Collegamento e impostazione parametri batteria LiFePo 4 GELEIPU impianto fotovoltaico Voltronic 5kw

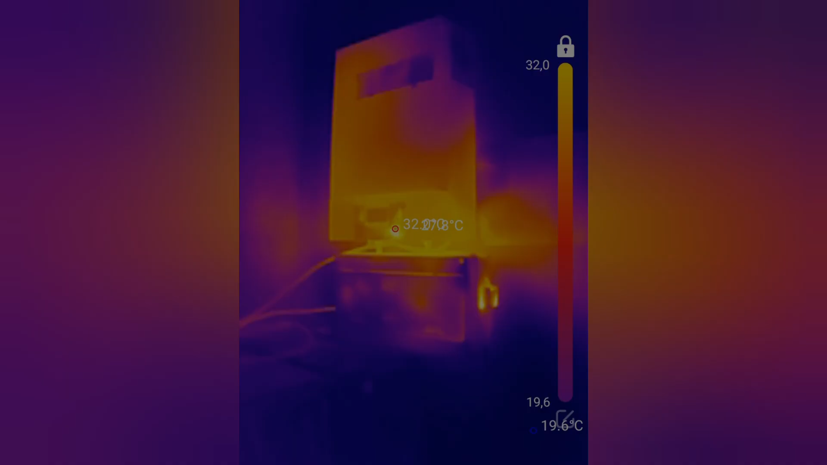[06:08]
effettuare una verifica termografica delle temperature presenti
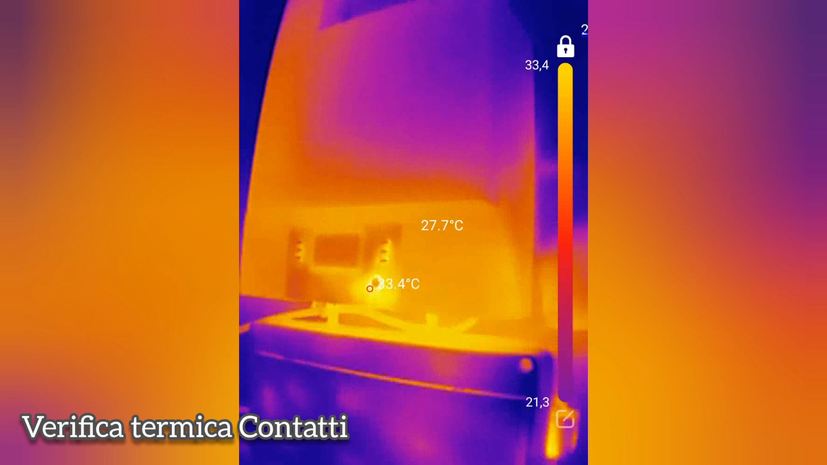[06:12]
On screen: spot 27.7°C
sul mio inverter per scongiurare eventuali falsi contatti soprattutto sulle
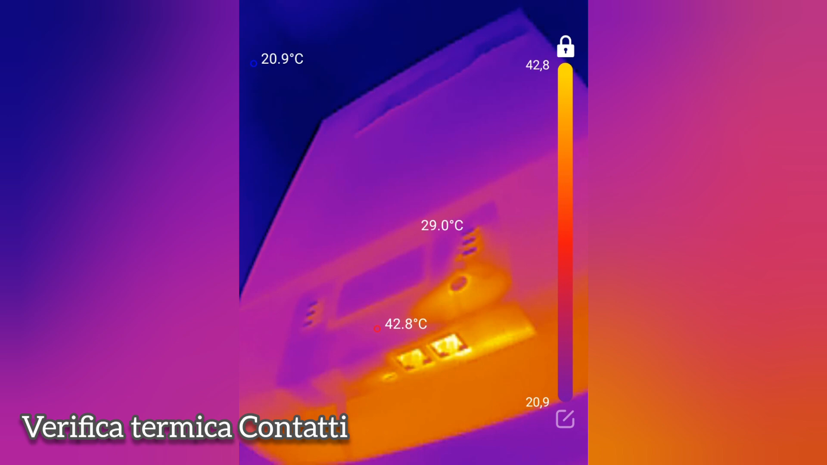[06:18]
On screen: max 42.8°C, min 20.9°C
batterie appena collegate con l'aiuto della mia telecamera professionale top down vado
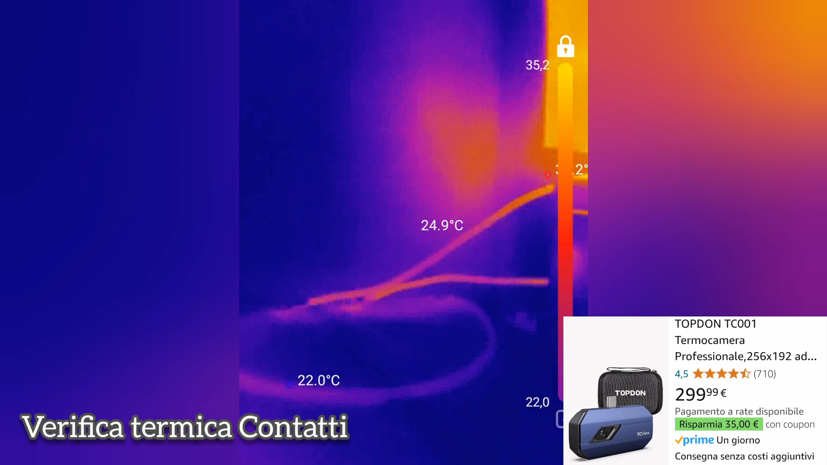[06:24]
a verificare i contatti elettrici un falso contatto o un contatto intermittente
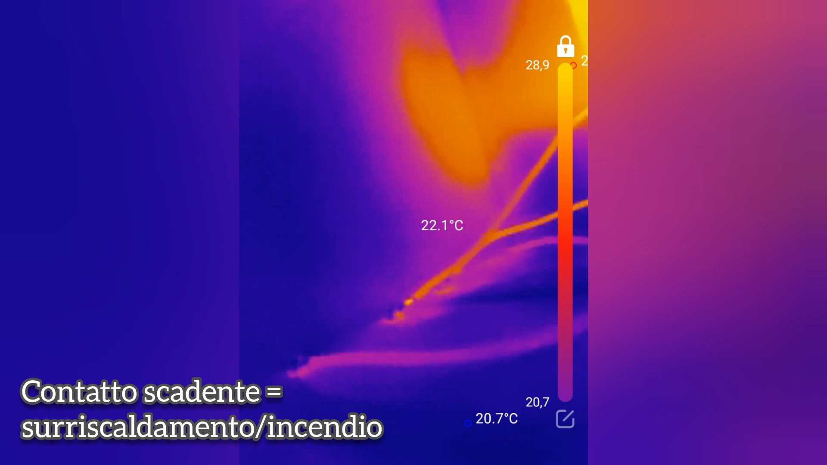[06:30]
On screen: spot 22.1°C, min 20.7°C
può provocare surriscaldamenti ed incendi non emerge alcun problema
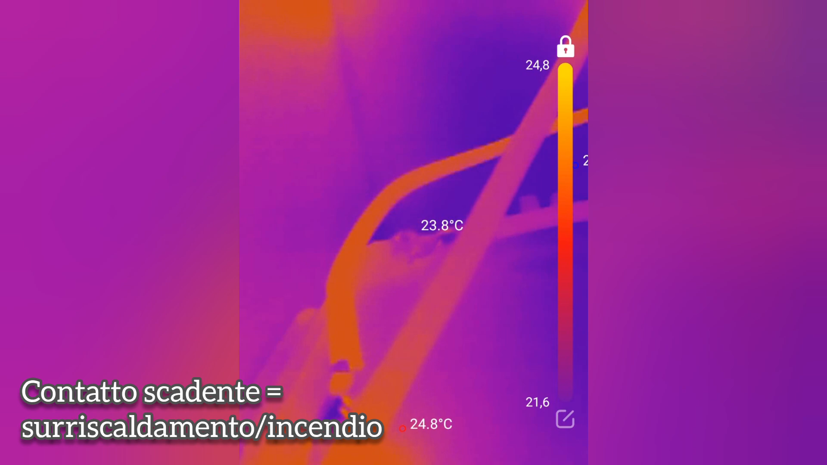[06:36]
On screen: spot 23.8°C
se non il normale riscaldamento delle ventole di areazione poste nella parte sottostante